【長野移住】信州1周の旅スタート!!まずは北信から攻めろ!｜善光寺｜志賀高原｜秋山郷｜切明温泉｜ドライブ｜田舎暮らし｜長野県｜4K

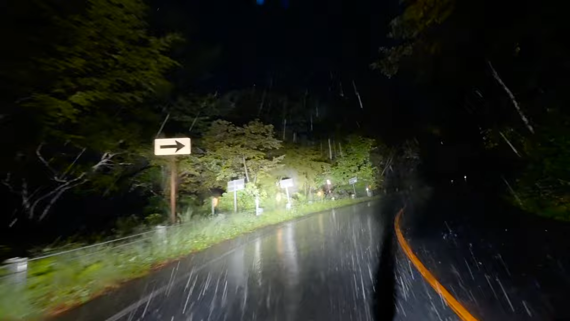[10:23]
切 れた。お、ループ橋。あら、何も見えないな。見える？ 何も見えない。 歩いてに到着。17度。お、交差点。これを多分左に行くんだろうな、
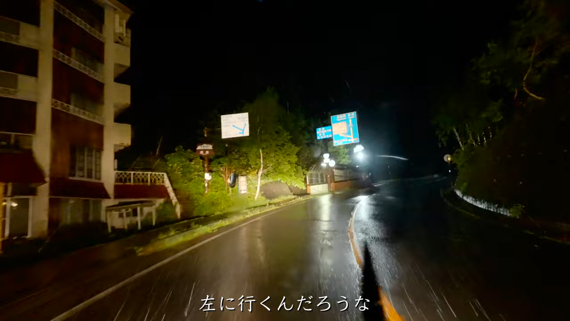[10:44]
境村の方だから。
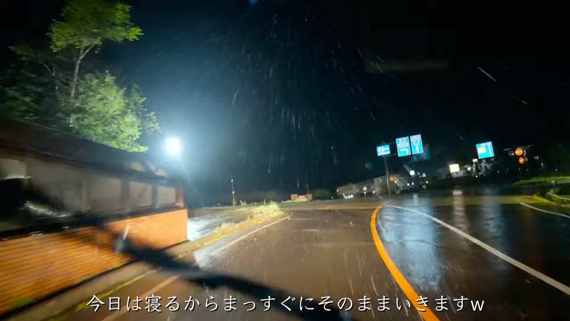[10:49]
うん、 今日は寝るから右にまっすぐにそのまま行きます。
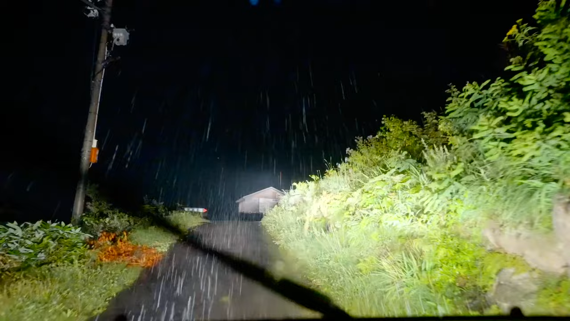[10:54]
結構な登りだね。
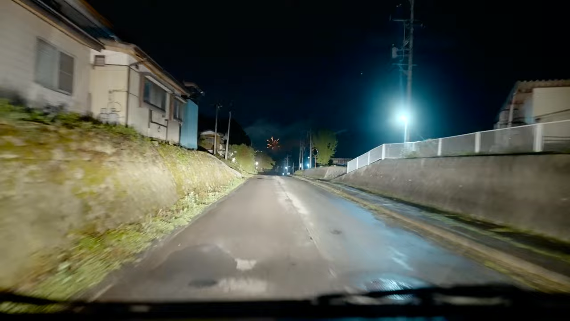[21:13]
野尻湖かな。おお結構大きいじゃん。
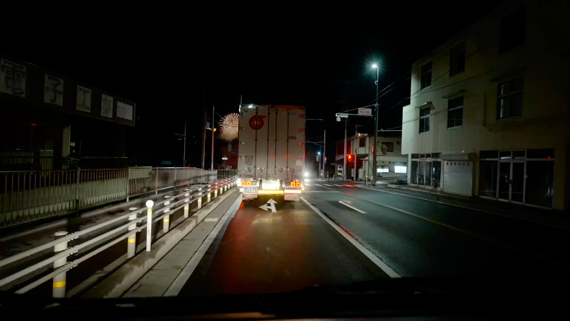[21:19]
うわー大きい。うわ ー終わりか。おおっとっと、 ここだ。 到着です。涼しい。20度か。まあまあだ。 21度。 まあまあだね。